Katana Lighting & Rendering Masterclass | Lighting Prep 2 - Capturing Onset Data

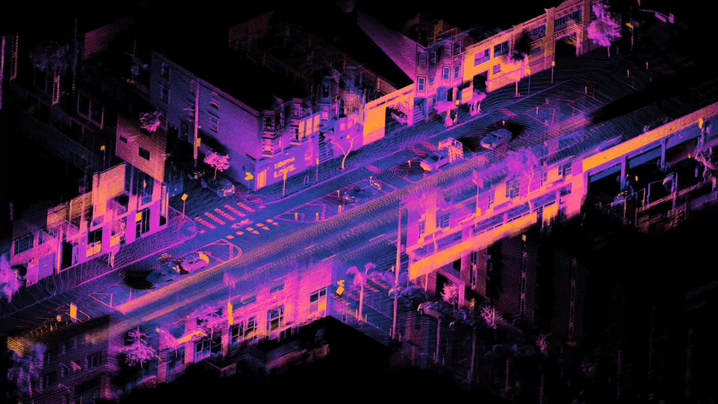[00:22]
Differences in the laser return times and wavelengths can be used to make digital 3d representations of the target.
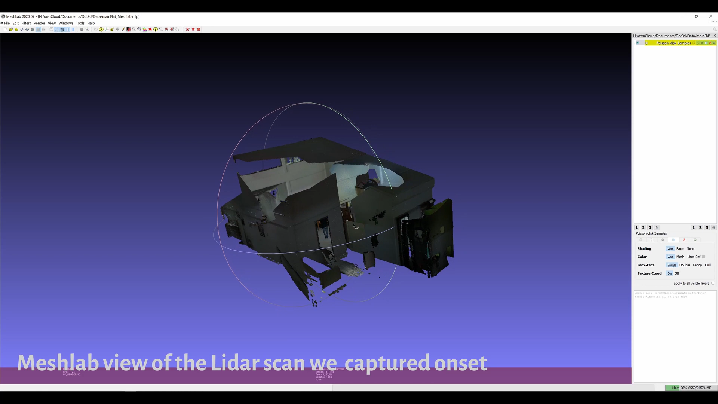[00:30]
LiDAR scans of the set can be really useful for lighting to pinpoint light position or at least rough distances and scale of the set.
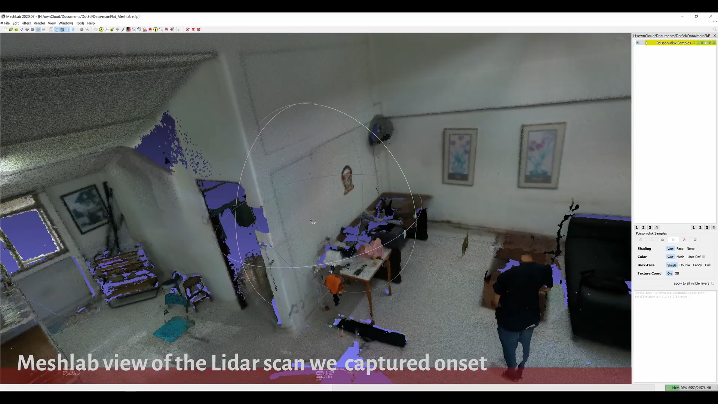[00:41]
If no ground is provided by the model department it can be used to provide shadow and occlusion passes for COM to integrate your CG.
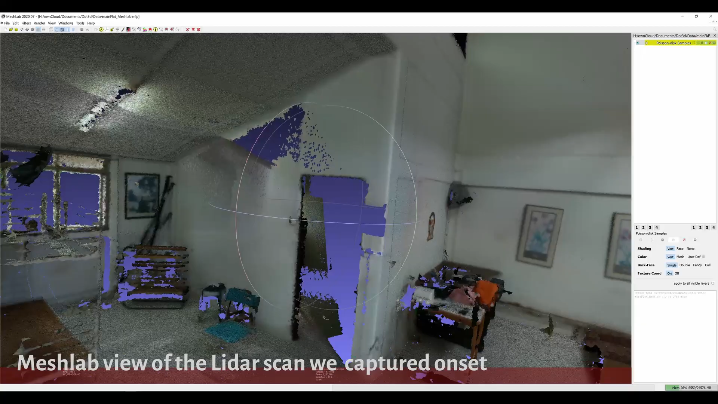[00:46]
We will be using our LiDAR scans later exactly for those scenarios.
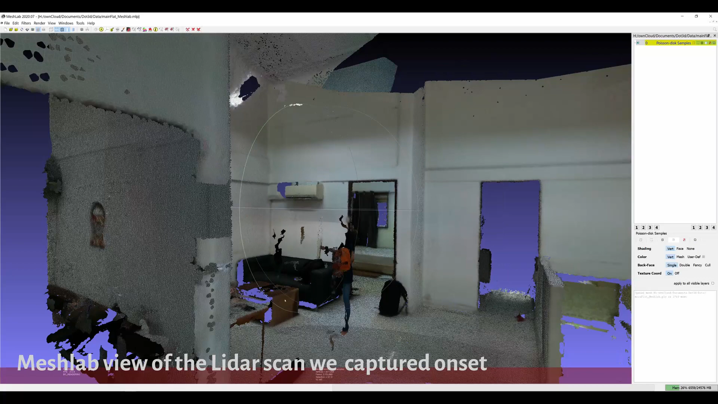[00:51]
You won't be able to rely on the scan for the exact lighting
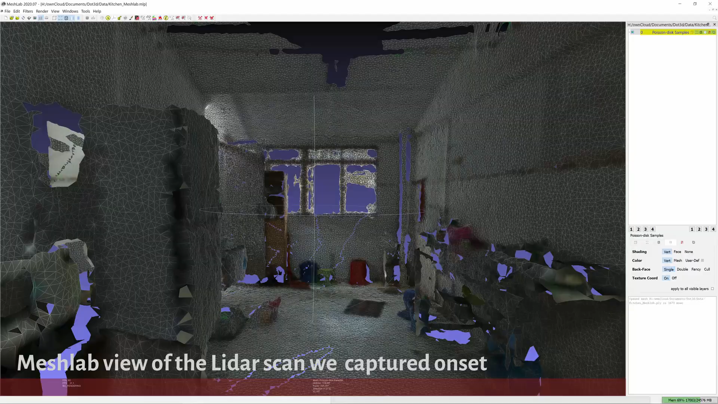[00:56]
position or layout of the set but they will give you a good idea about it.
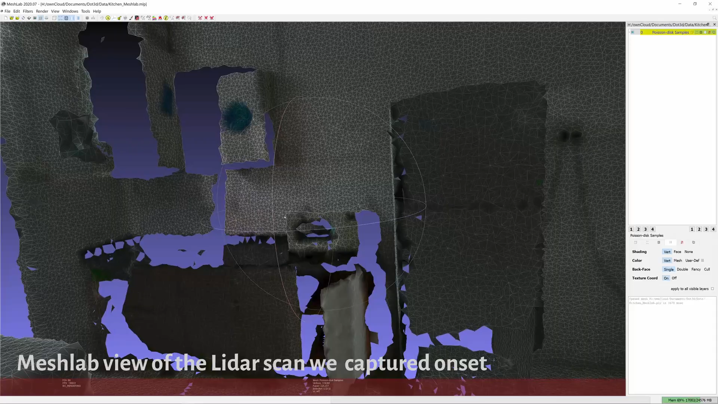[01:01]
Scans are usually done once per set so ongoing lighting position changes wouldn't be captured.